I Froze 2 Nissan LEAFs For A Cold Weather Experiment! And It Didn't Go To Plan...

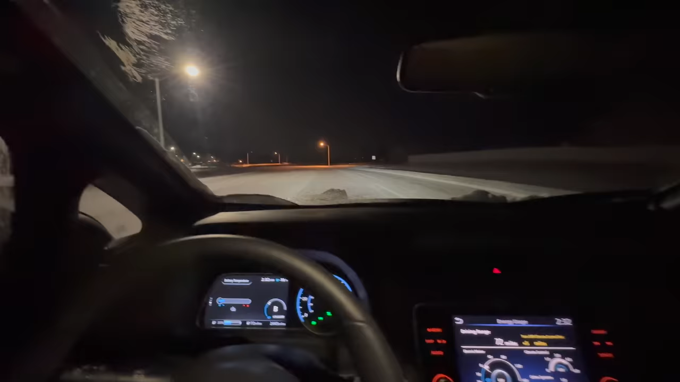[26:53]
mostly because there's a hill over here and I don't think I'd be able to get up the hill. The tire on this is just really not so good. So here, I'll demonstrate a full braking situation. Alyssa's already gone. I've had to go so slow, but then carry momentum for hills. I mean, I don't mind driving in slippery conditions when no one else is around, right? No problem, but I wouldn't wanna drive this with other cars around me and, yeah, I think we just call it a video. Sort of a failed Leaf experiment today.
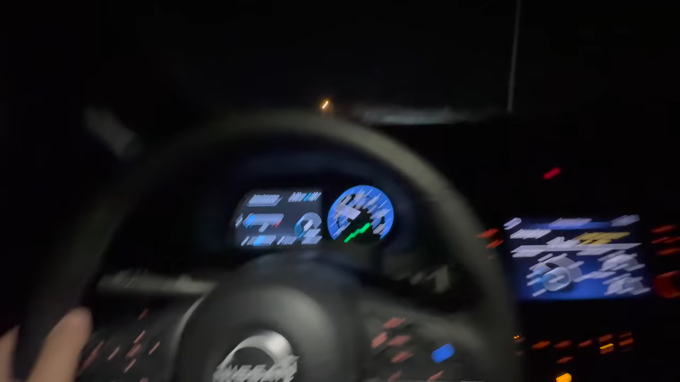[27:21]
Look, I'm coming over this crest at 30 miles an hour, just as a reference. And I'm going to hit the brakes on the downhill here
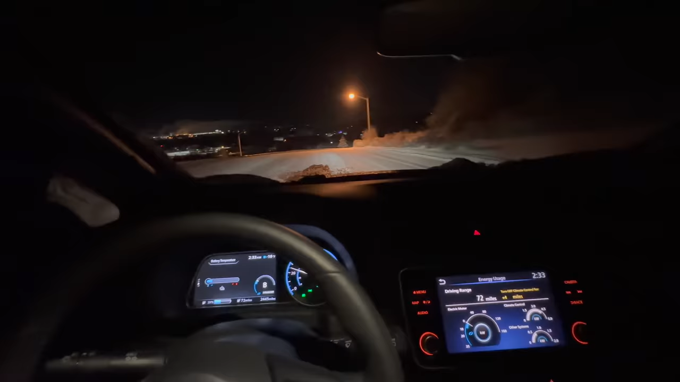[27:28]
in just a moment when it kind of levels out so I don't go off the edge. But look, 30 miles an hour. Here we go. Full brakes. That's full brakes. You can see speedometers all over the place. I think we're accelerating. I'm as hard as I can stand on the brake pedal.
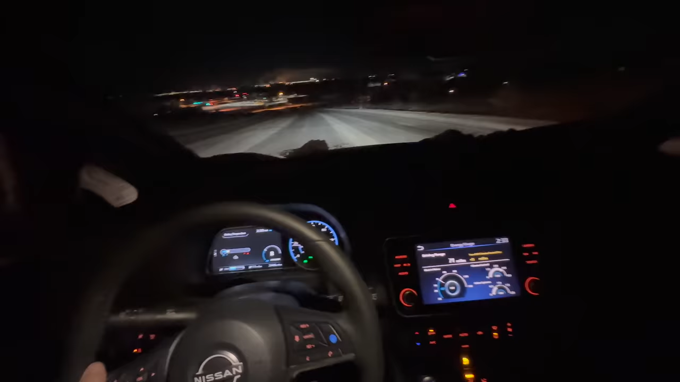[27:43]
I'm in the deep snow over here. If I go over here to the ice, pretty much no brakes, still full brakes. No one's behind us, of course. Still full brakes, haven't stopped yet. And I don't think we'd make it up this hill. I also think it's probably a bit dangerous to drive with this tire on this surface. I mean, this is sheet ice. And so that's why Alyssa's able to just drive like a freaking maniac, because she has studded Nokian winter tires. But look, I don't know. Are we going to make the turn? Yes, because we have deep snow in the middle, thankfully.